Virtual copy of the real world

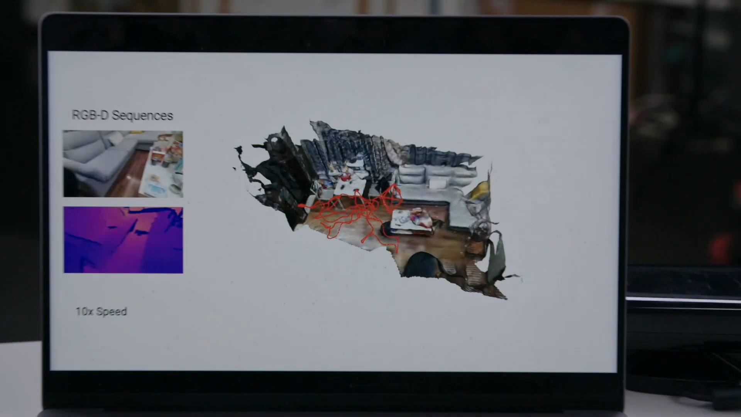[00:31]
And then the computer vision methods nowadays are trying to use the sensing data like cameras to create a virtual copy of the world.
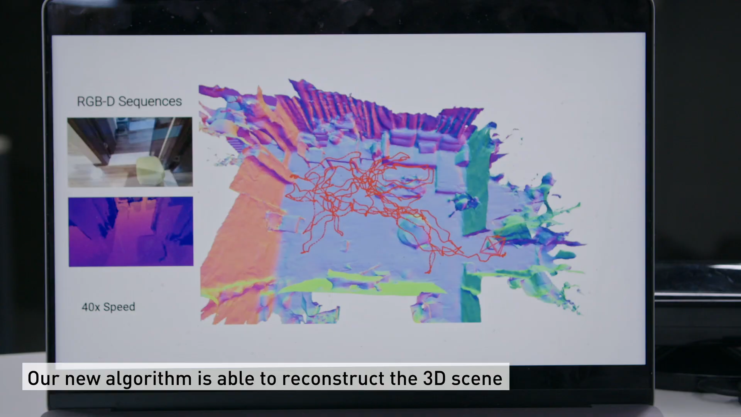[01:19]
Our new algorithm is able to reconstruct the 3D scene of a completely unknown
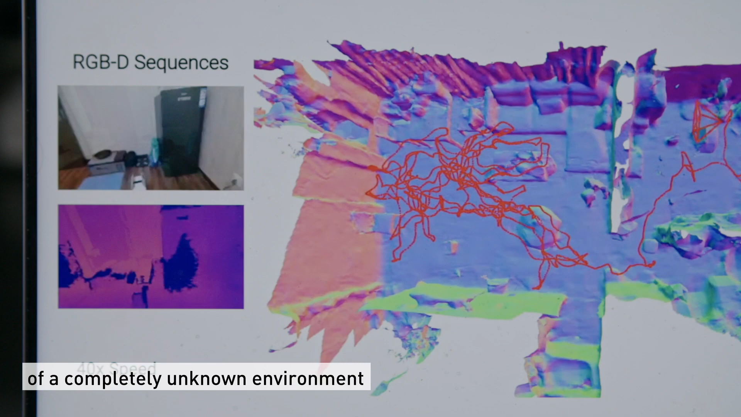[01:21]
environment and we can also simultaneously check the camera poses.
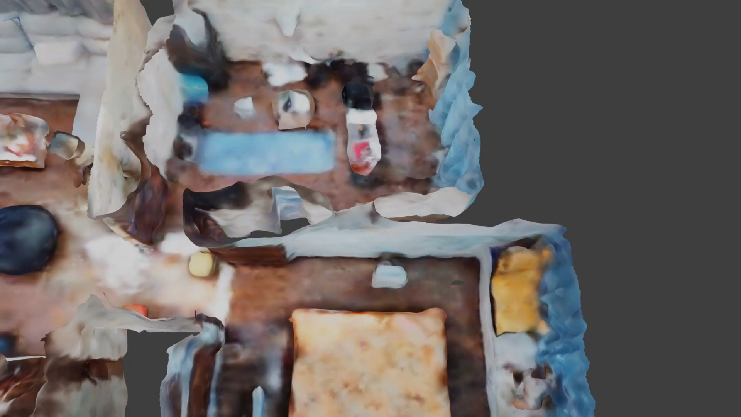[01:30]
And we successfully show the possibility to scale to large-scale
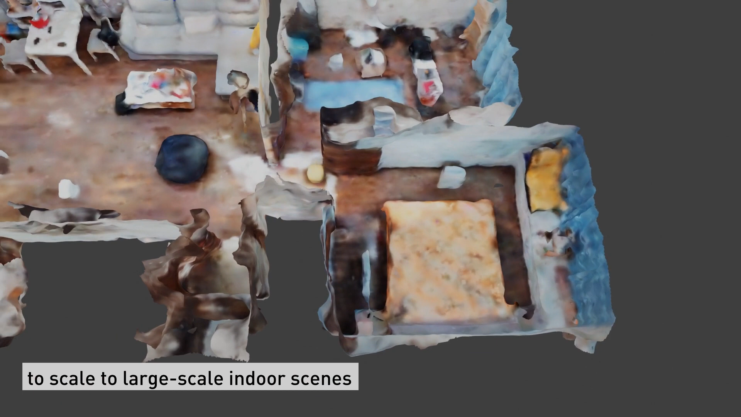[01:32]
indoor scenes and also have relatively accurate camera poses.